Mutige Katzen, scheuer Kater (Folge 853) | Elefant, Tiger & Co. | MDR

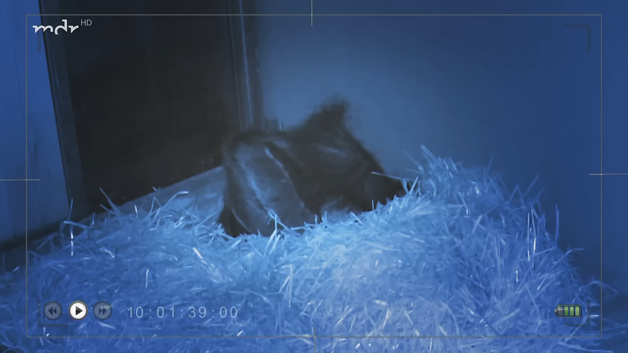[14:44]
Wow. Ja. Es tut, vor allem, was ist mit der los? Es wackelt ja noch nicht mal der Schwanz. Wenigstens wedelt der manchmal irgendwie.